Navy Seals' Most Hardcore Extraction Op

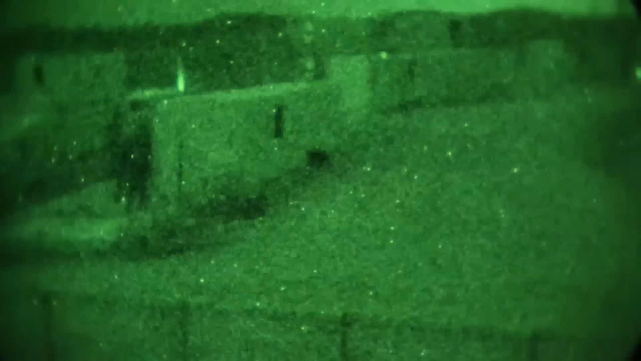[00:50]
But suddenly, amidst the silence, chaos erupted.
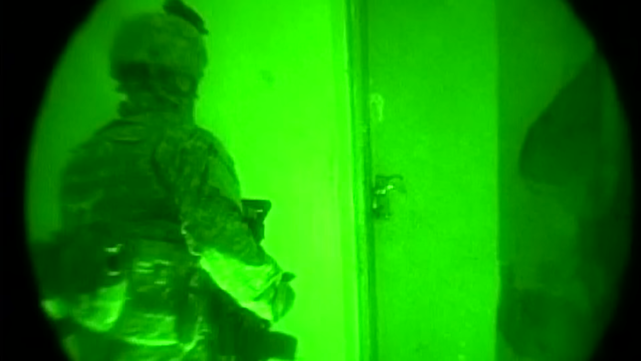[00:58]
Then, a figure burst through the door.
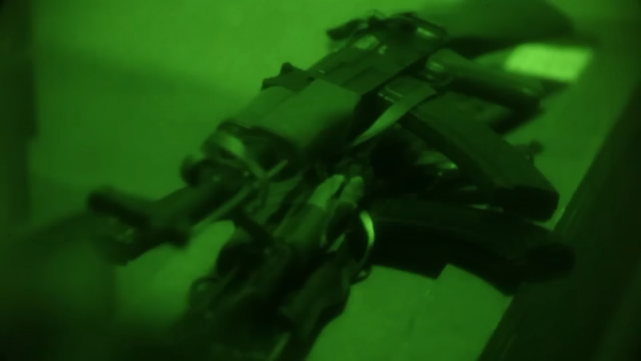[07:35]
or an enemy reaching for an AK-47 lying in the corner.